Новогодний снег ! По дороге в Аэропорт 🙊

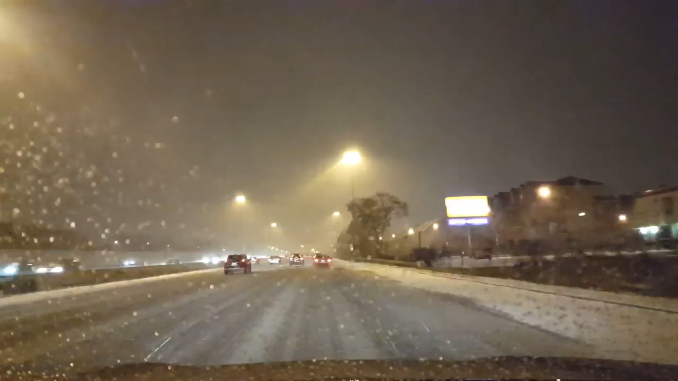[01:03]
Включил я 4x4, 4x4, чтобы машина гребла всеми четырьмя.
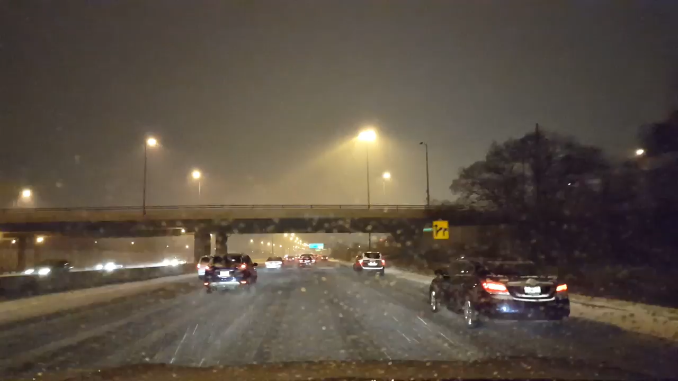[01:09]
Очень хороший вариант. Сейчас мы с одного хайвея съезжаем на другой. Всюду указатели, все очень хорошо ночью видно, вот столбы, дорога освещается, так что
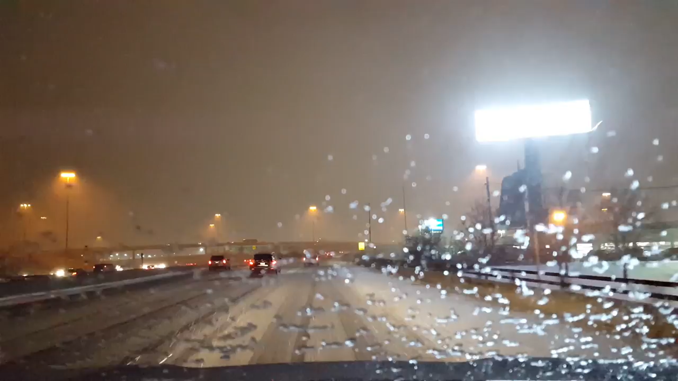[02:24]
дороги пока что не подсыпали. Сейчас со стекла слетает уже, налет слетает. Не хотел включать щетки, чтобы оно, потому что лед уничтожает резину своих автомобильных щетках конкретно.
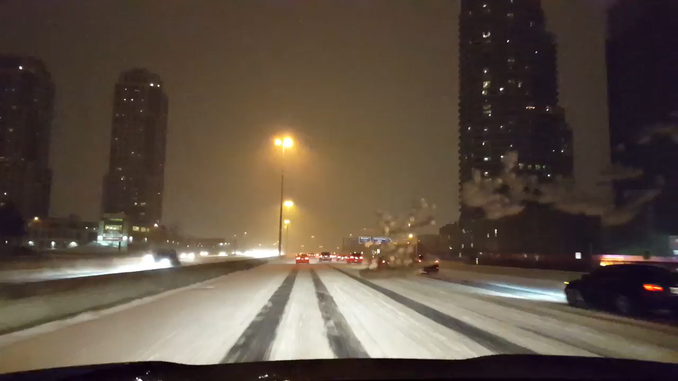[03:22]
бывает местами лед. Вообще, такую зимнюю погоду не очень так и в кайф кататься. Вот поворот в сторону аэропорта. Сейчас уже ближе подъезжаем. Съезд направо.
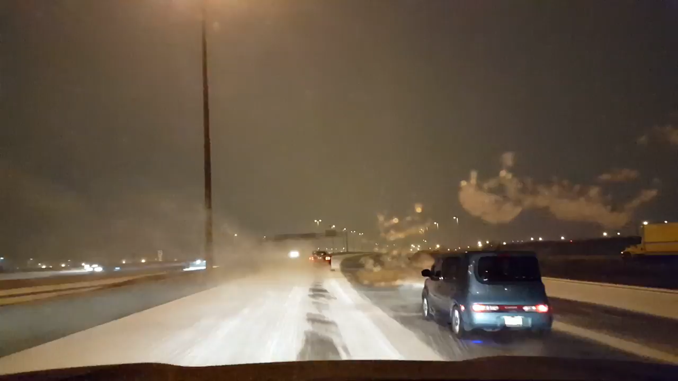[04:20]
Такие там классные вот эти все развязки, мосты, так аж приятно кататься. Ну, сейчас, конечно, не очень видно, щеточками я все-таки побрызгал, снял вот эти налеты. Вот какие развязочки. Видите?